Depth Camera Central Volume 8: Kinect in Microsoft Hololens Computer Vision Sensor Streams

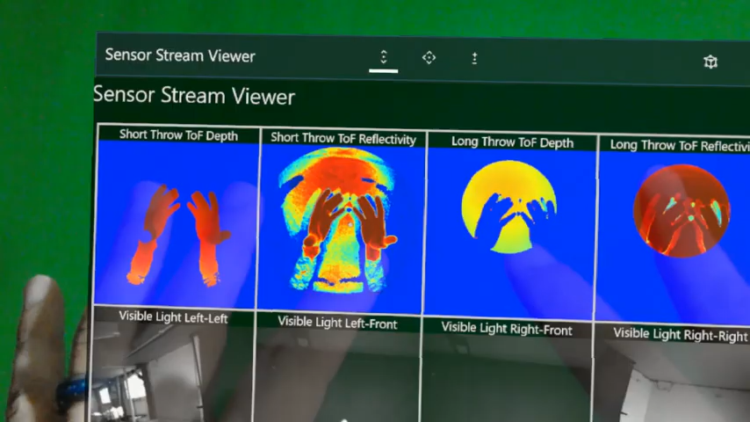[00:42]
You essentially had to design some shaders and a black backdrop around your hands. But if you look at the short throw time of flight depth camera here on the left hand side, you definitely could have done this on the original HoloLens
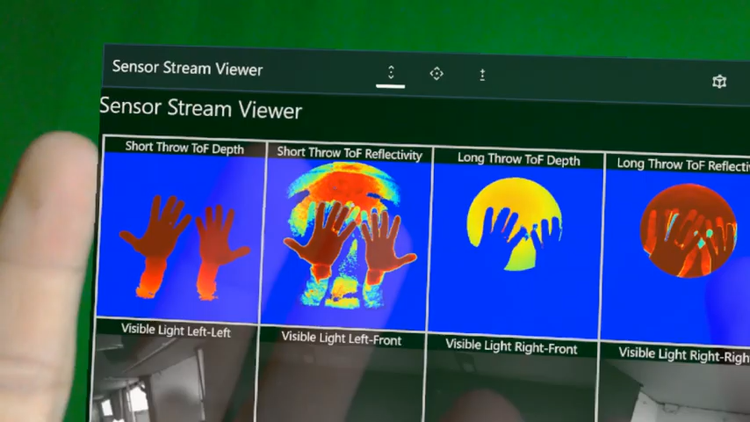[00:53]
1.0 and they will almost assuredly include it within the HoloLens 2.0. I'm not sure if it's going to be within the UI operating system,
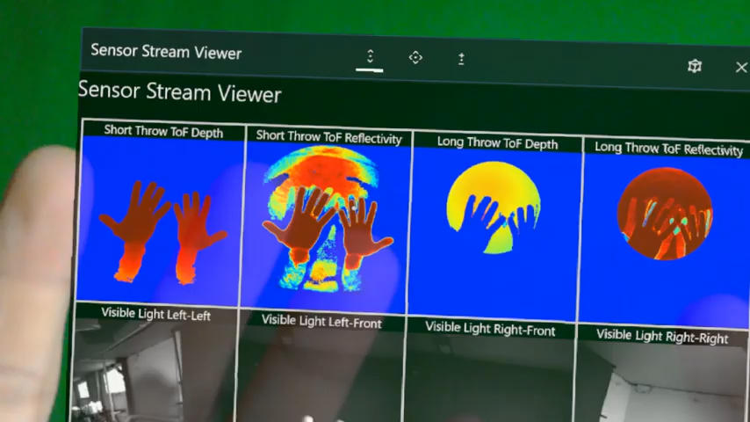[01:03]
but many of the applications will now include it because of the 25-point hand tracking versus the
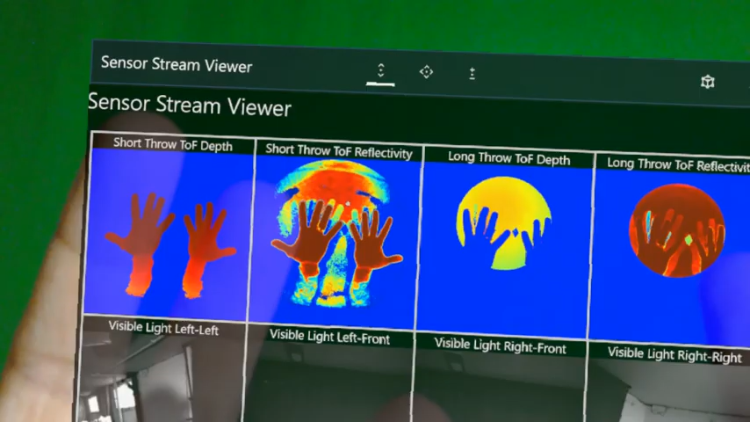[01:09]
22-point hand tracking in the Leap Motion and the 9-point hand tracking for the Magic Leap. Now Magic Leap has 21 points outlined in their holders,
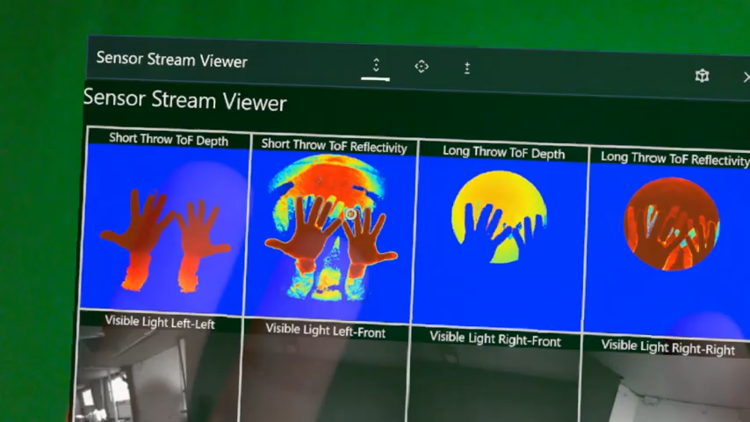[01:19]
but all those placeholders are void when you go to pull the information out.